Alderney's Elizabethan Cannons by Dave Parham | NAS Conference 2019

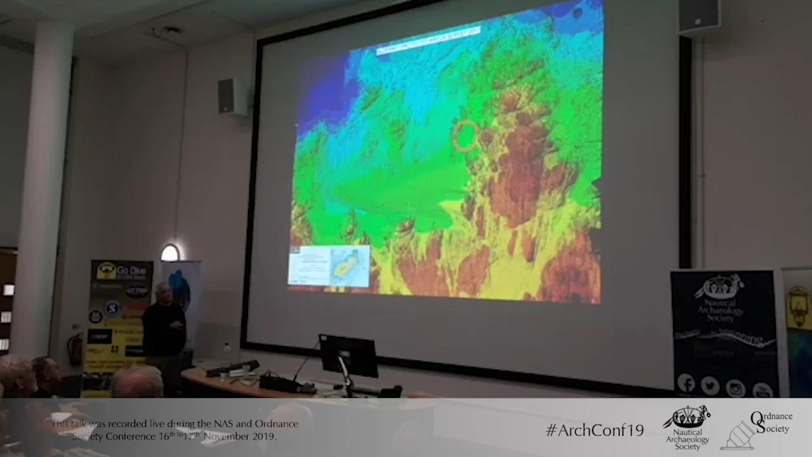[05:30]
which is about 28-29 metres, coming down on the sand, which is where you've got rock-leaf and sand. And an idea of the layers of the site.